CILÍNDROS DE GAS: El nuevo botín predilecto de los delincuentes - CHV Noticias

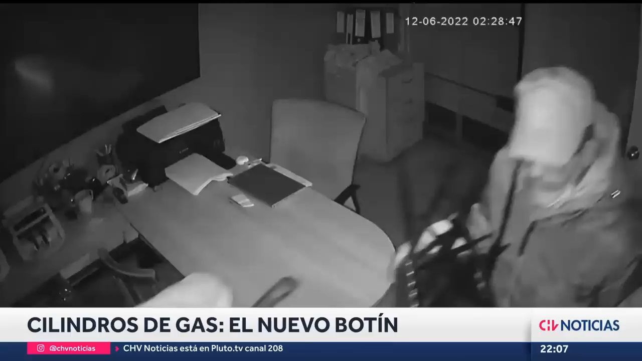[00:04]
Las personas que nosotros contabilizamos mediante las cámaras son 13 personas.